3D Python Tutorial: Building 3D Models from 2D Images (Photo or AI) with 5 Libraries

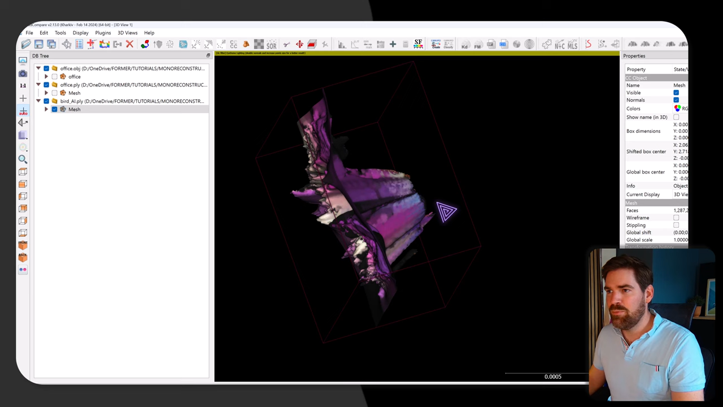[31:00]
tools fit plane yeah not very good
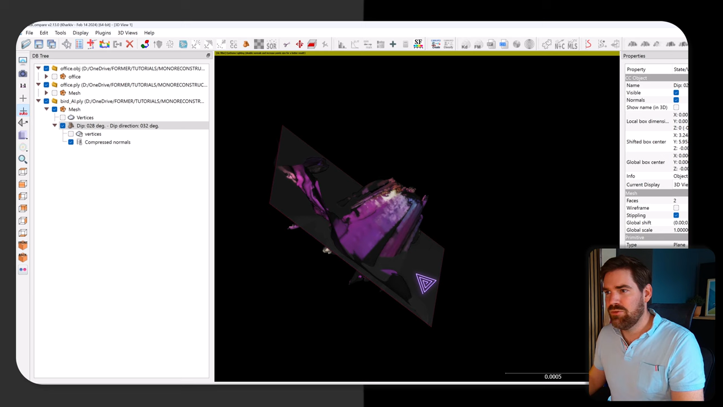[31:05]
so i will destroy this plane um and what i will do my bird extends
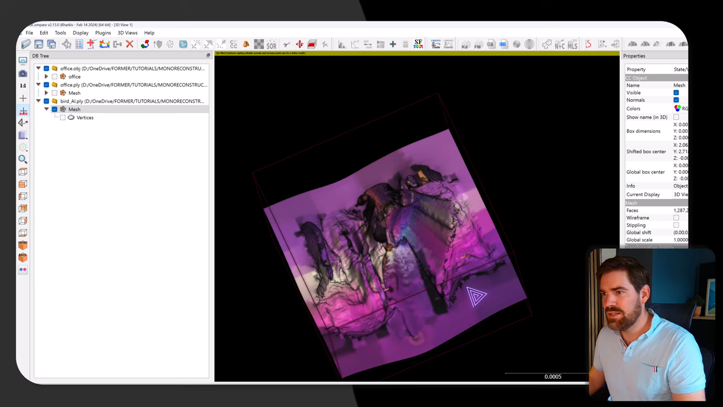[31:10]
there so i would just get a view like this i prefer to
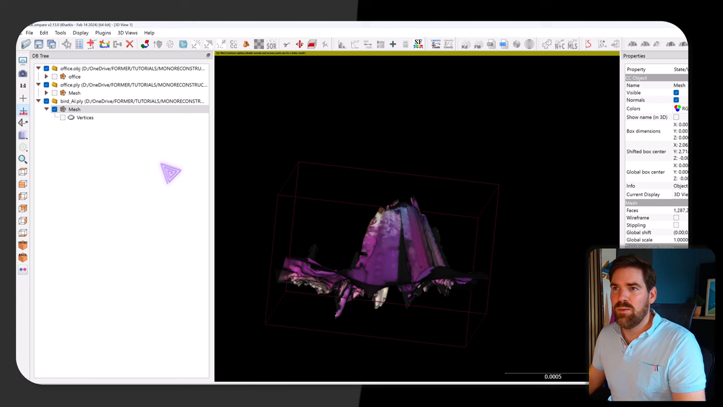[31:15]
play with point clouds so for now uh yeah let's export the point cloud and
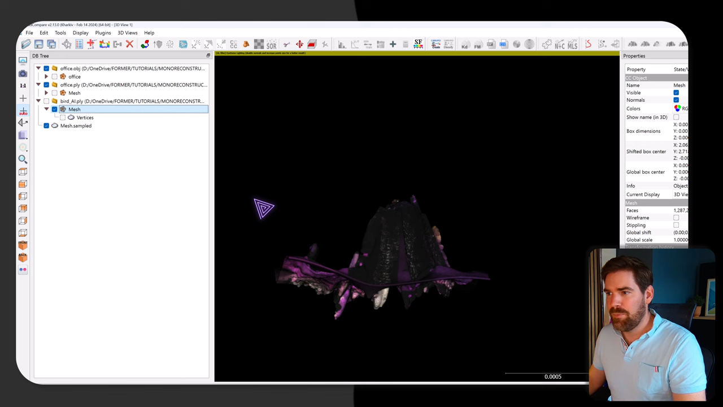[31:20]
let's check out what we have so we computed the normal but i will not do that so let me bring up the mesh again sample don't
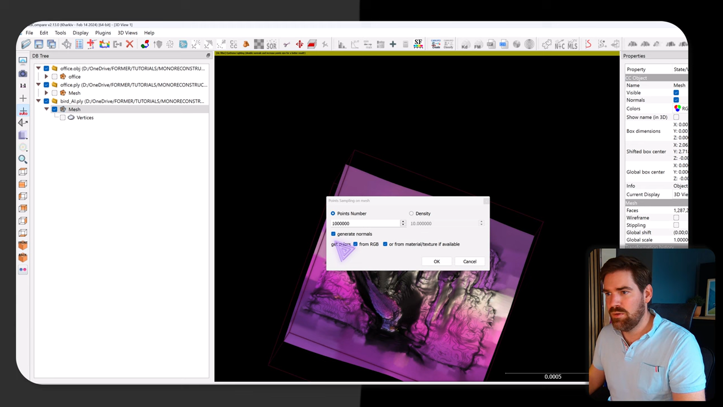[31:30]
generate normal i generate my point clouds which may be a bit easier to work with in this case and
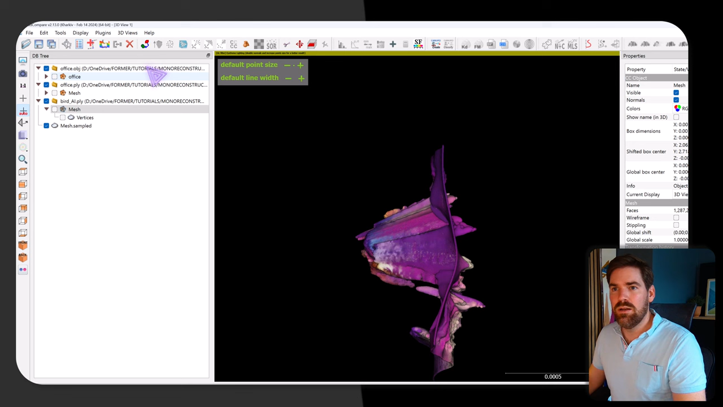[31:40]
i will take my point clouds and cut all the elements in between that i believe are more or less noise
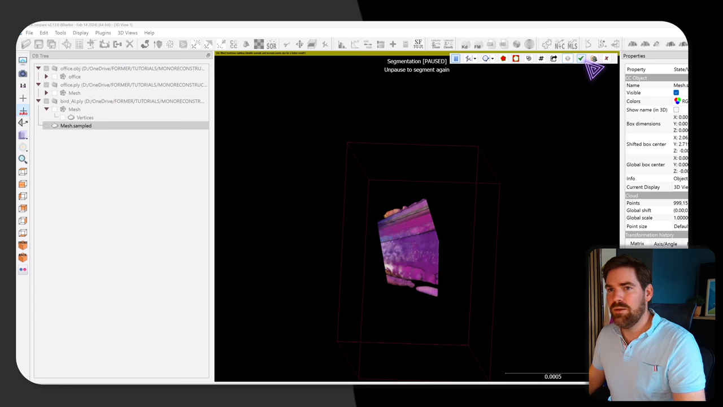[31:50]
okay so that we have something which is a bit better um and then we could actually retrieve so i could make
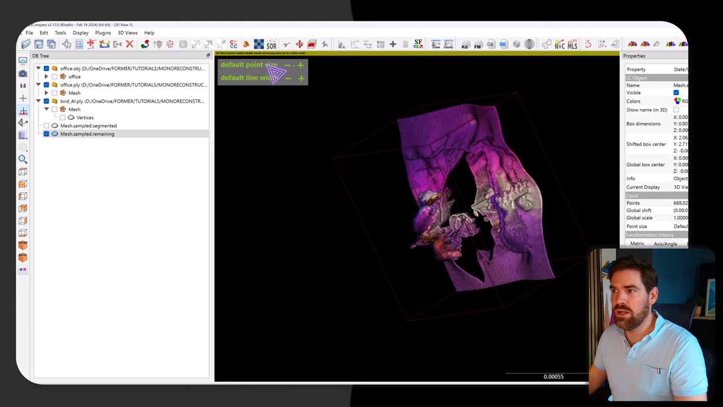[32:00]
connected component do it like this we have two components i remove the
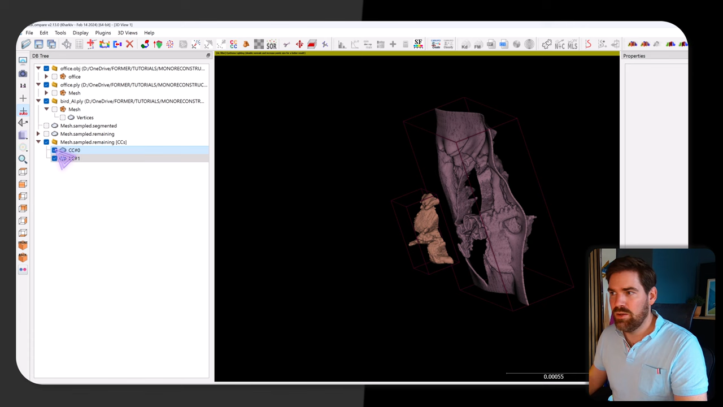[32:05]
background and this is more or less my little bird i forgot that
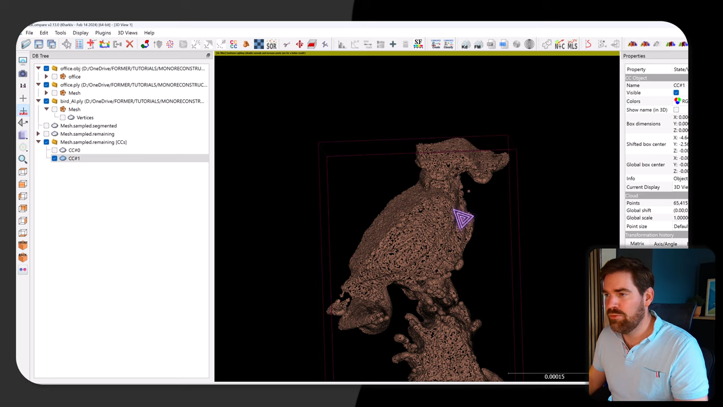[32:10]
i cleaned the in this case i cleaned the colors so let me redo it with the colors
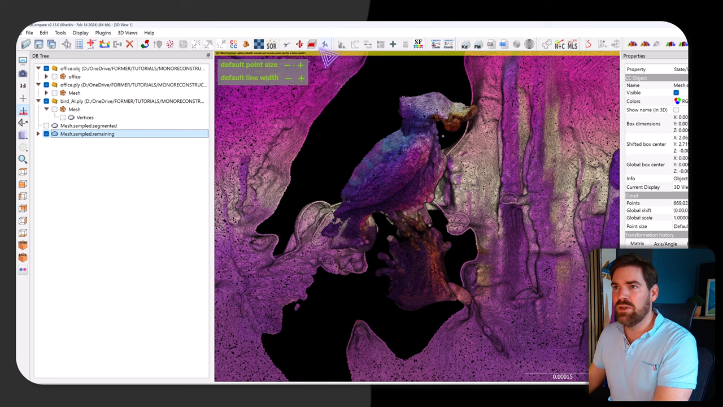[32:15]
connecting component i go very low and i don't put random colors this is my
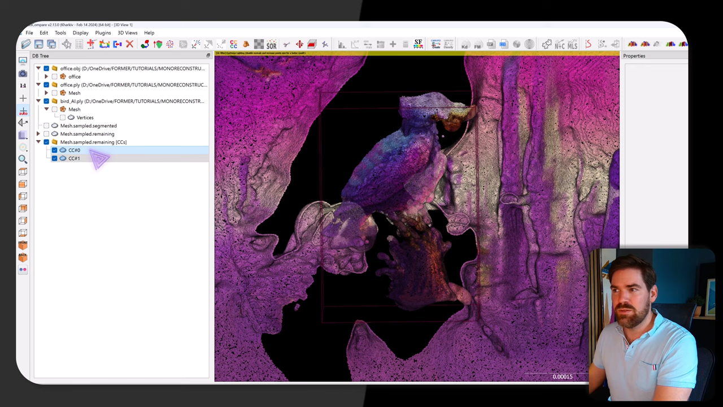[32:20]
background this is my point cloud then you could link that for example to
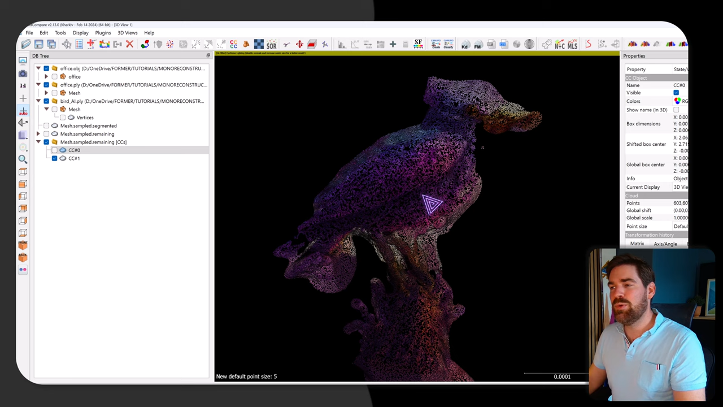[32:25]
um what we saw with blender where you could import your little bird into blender